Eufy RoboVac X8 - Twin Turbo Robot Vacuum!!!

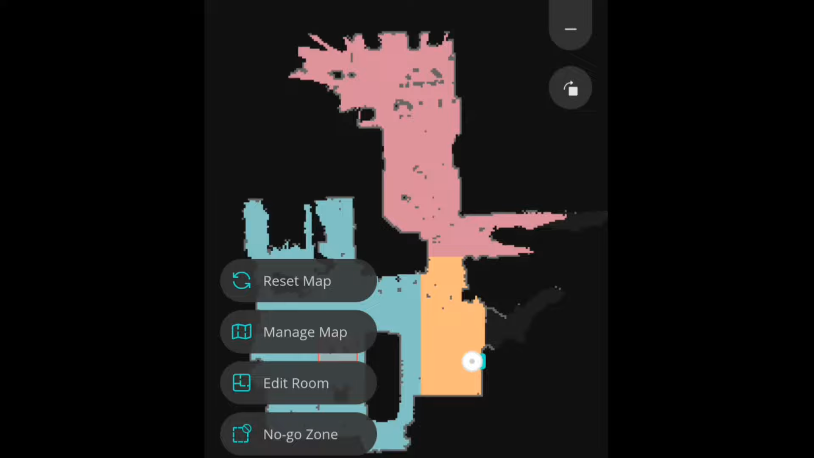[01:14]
Once the map's done, it's color coded to represent different rooms, you can always change that. Also, you can delete the map, create rooms, you can save maps.